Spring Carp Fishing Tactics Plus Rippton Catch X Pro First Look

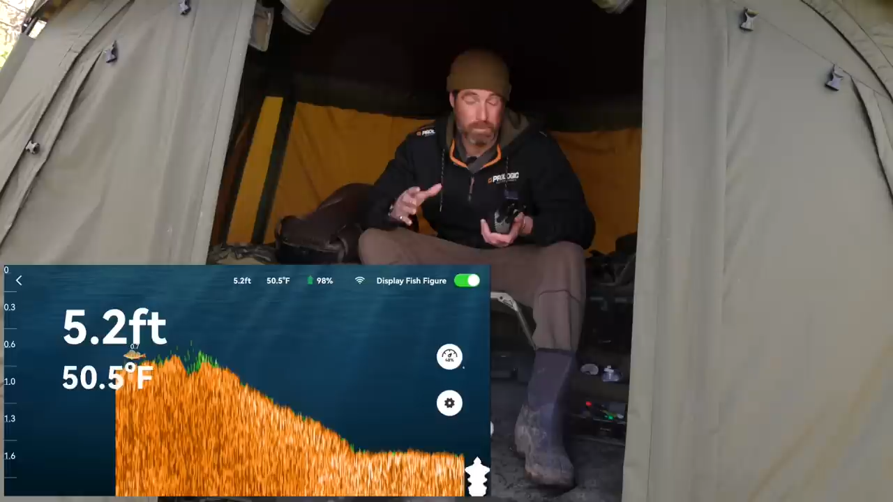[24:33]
On screen: depth 5.2 ft, water 50.5°F
the spot and it was quite interesting i drove away from the margin dropped down quite quick into about five foot and it was flat all the way across to about two rod lengths off the island where it started coming up again and that was where i was fishing just on that sort of shelf there and actually the fish finder started pinging fish all around that area so i knew it was a good spot and there must have been